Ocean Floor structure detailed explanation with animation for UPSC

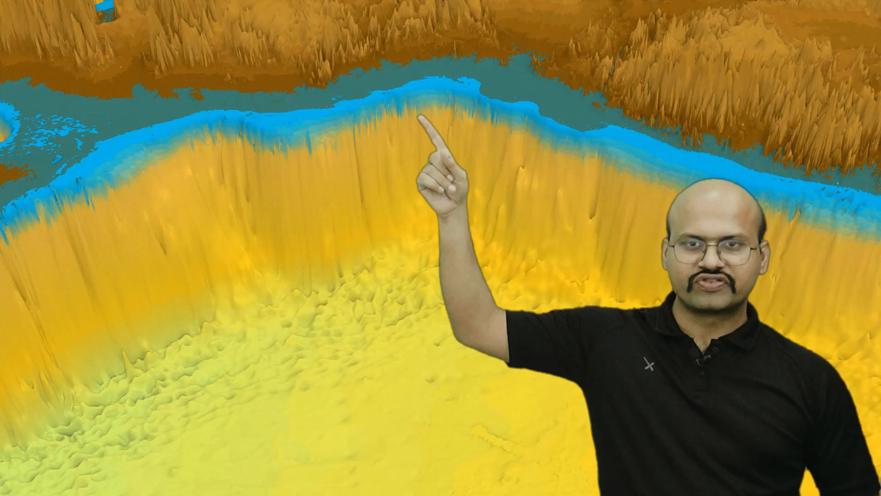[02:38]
Here in this figure, we can see that this zone which is highlighted by violet color is the continental self.
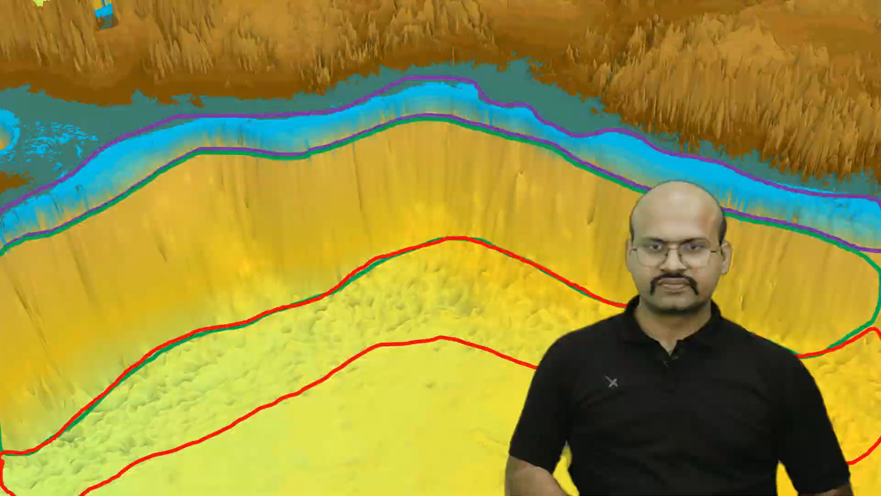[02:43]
So here is the summary of what all we discussed, that the continental selves are submerged part of continental crust which lies below ocean water.
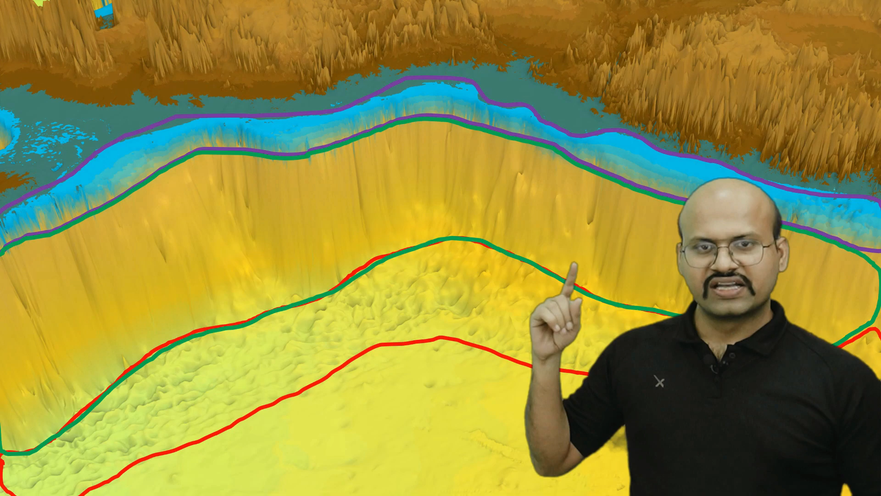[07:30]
Here in this figure we can see that the area marked by this green region is our continental slope. So basically we can see that there is a steep slope over here.
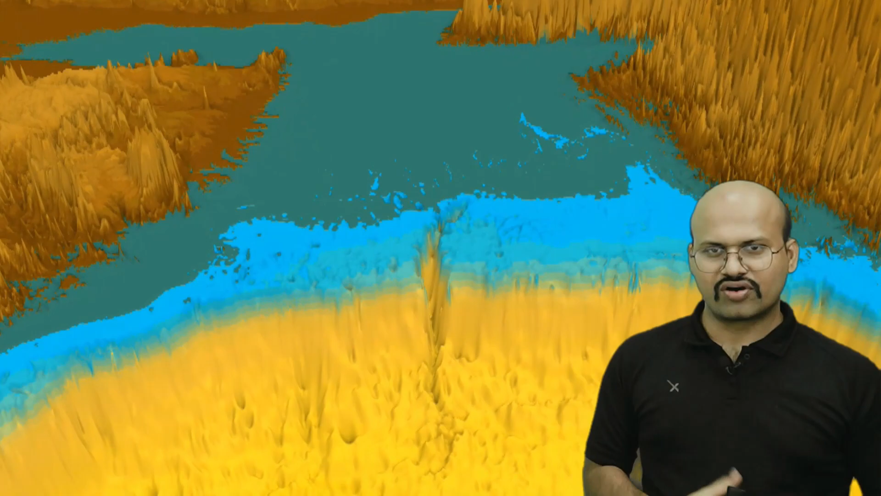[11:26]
Here we can see that this is the Denta region of Ganga, Brahmputra and Meghna river where they bring a lot of silt. On this silt when it is deposited over here it increases the weight and under this weight there could be a landslide or
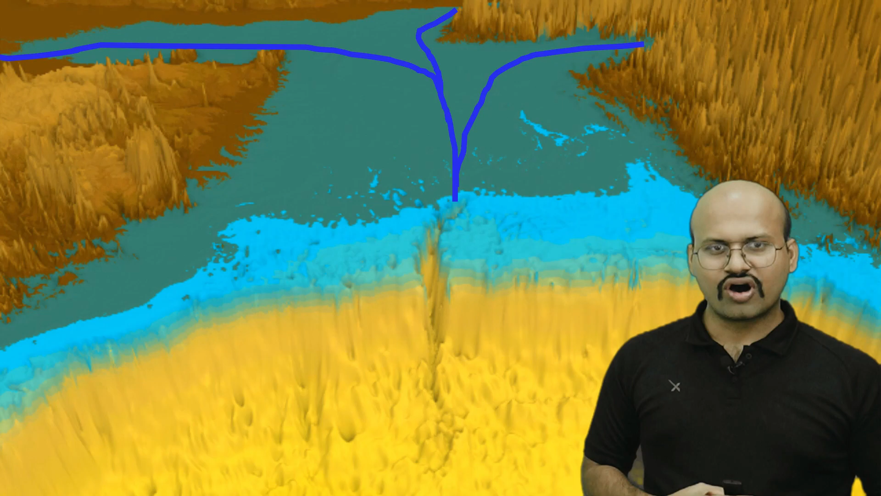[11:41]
the water which is having those sediments they will start to flow downwards with a very high velocity. This is called turbidity flow. So any one of these two can cause this kind of structure.
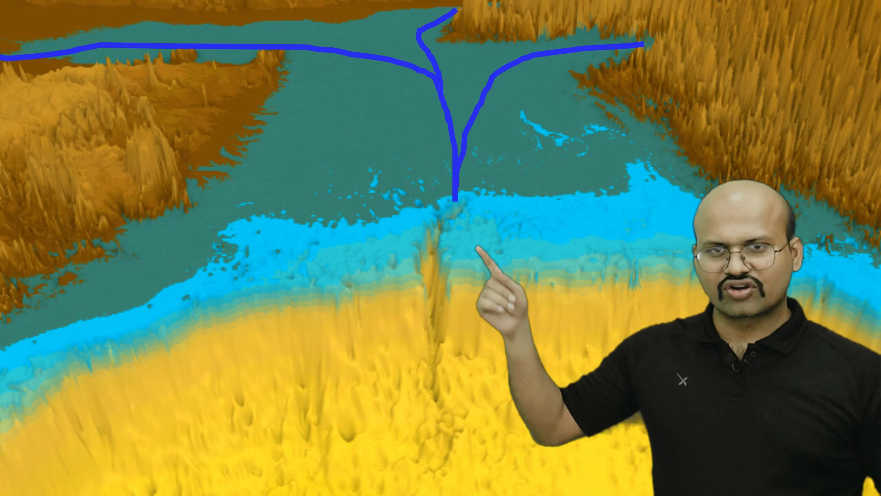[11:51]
This is a submarine canyon in our Bay of Bengal. This is how a submarine canyon is formed.